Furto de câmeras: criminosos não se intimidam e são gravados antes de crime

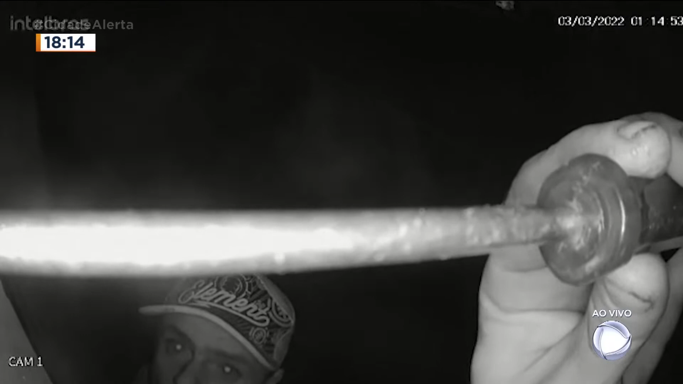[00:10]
Olha aí, o cara me aparece na imagem com uma chave de fenda. O que ele está fazendo, Paglino? É, ele está desrosqueando ali, tirando o parafuso para poder levar a câmera embora.
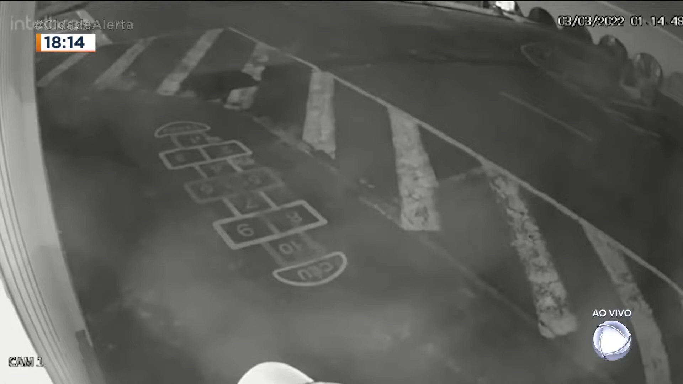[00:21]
Não, mas espera aí, estão levando até as câmeras de segurança.
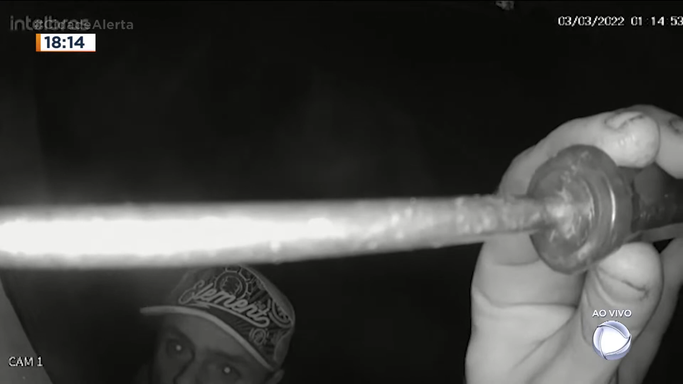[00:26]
Olha o rosto dele aí, olha o rosto dele aí. Vamos colocar bastante no ar, você vai compartilhar, me ajuda, coloca nas redes sociais, na nossa Record TV, nós vamos dividir isso com vocês para poder prender esses caras. Olha aí, que ousadia desse cara.
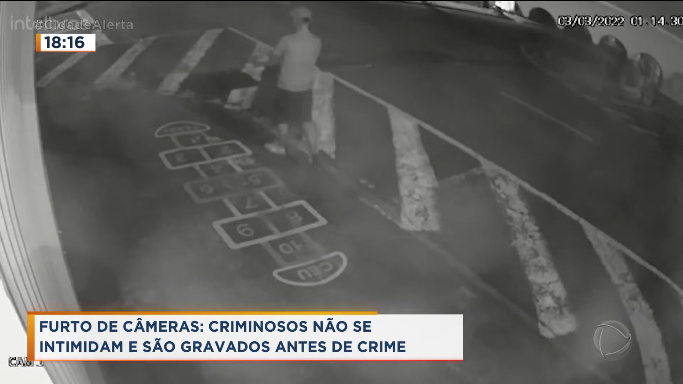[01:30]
retira a chave de fenda da cintura e vai desparafusando a câmera. Ele chega a parar, vai até a esquina, observa o movimento e retorna para terminar o serviço. Em seguida, vai embora.